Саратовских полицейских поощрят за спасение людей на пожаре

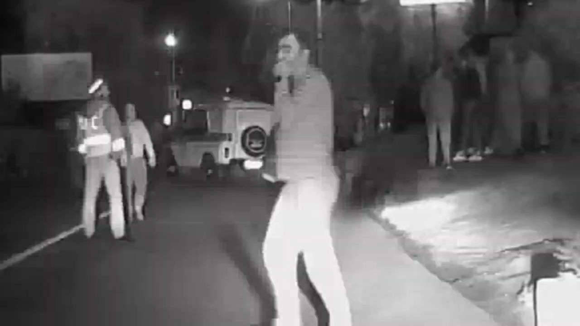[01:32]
Чуть позже к месту происшествия прибыл второй экипаж городской дорожно-патрульной службы.
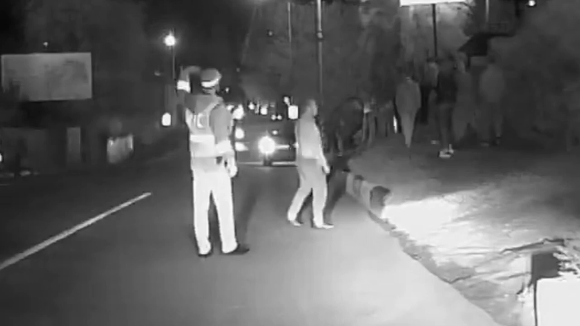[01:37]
Инспекторы осуществляли контроль за безопасностью дорожного движения во время проведения пожарно-спасательных работ.